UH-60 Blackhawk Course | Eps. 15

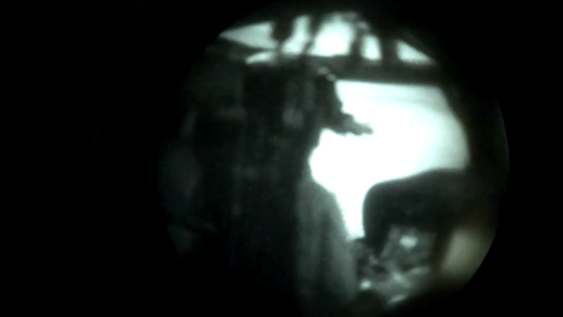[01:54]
All we really did was traffic pattern, traffic pattern, traffic pattern with night vision goggles.